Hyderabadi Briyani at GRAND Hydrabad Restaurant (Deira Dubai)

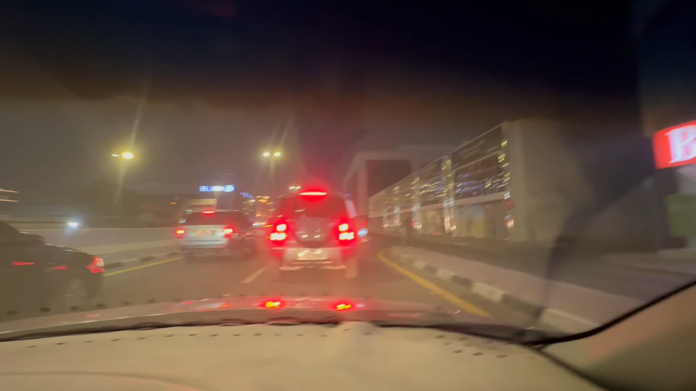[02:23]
ਬਹੁਤ ਚੰਗੀ ਤਰ੍ਹਾਂ ਤੇ ਸ਼ੀਸ਼ਾ ਸਾਫ ਨੀ ਹੈਗਾ ਕੋਈ ਗੱਲ ਨੀ ਕੰਮ ਚਲਾ ਰਹੇ ਹੋ ਕਿਉਂ ਟ੍ਰੈਫਿਕ ਪੂਰੀ ਆਤਾ